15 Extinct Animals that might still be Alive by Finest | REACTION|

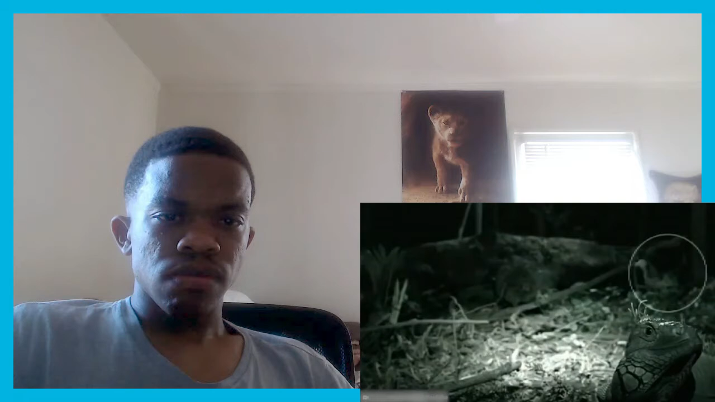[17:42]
with night vision video uploaded to the internet showing what appears to be a live dodo walking past an iguana in Costa Rica.